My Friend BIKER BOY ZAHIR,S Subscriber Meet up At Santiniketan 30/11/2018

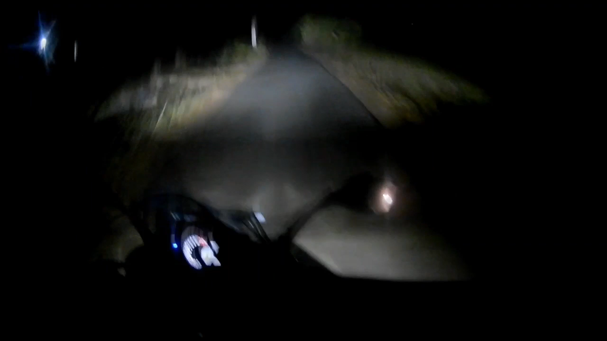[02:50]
इसका लाइट का पावर देखिए, पूरा सवेरा कर दे रहा है।
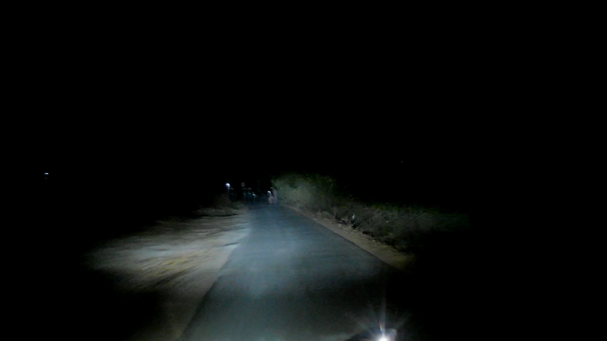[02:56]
पीछे वाला सामने चल गया एक ट्रेन, तो सामने जाके वीडियो करेंगे, यहाँ पे अंधेरा है,